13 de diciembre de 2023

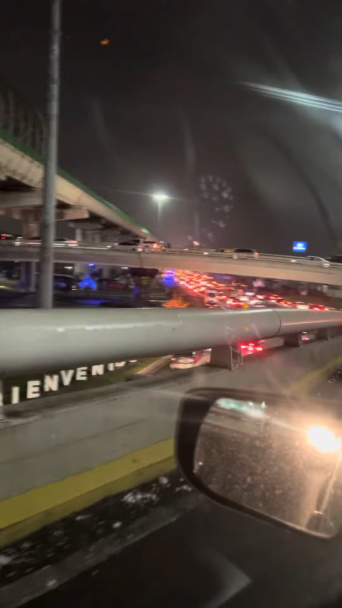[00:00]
¿Qué tal? Un tropical. Ahora yo vengo por Avenida Universidad, donde está la Universidad Autónoma de Nuevo León.
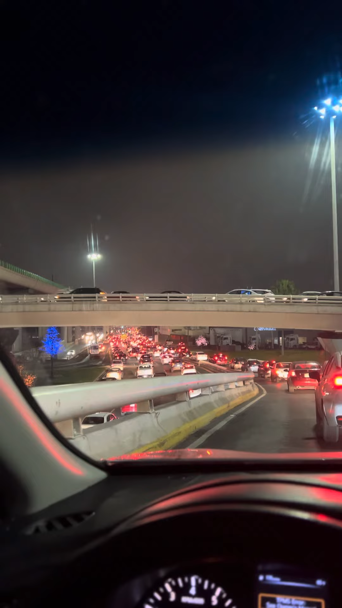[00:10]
Ya son las 7 de la tarde con 10 minutos, ya pasaron aproximadamente como 20 minutos después de que grabé el otro video. Y aquí sigo en Monterrey, Nuevo León, México, de verdad, ya mejor me río, porque el tráfico, como les decía, está de locos. Hoy día, 13 de diciembre de 2023, aquí en Monterrey, Nuevo León, México, en San Nicolás de los Garza, para ser precisos, aquí en Avenida Universidad y Cruz con Fidel Velásquez.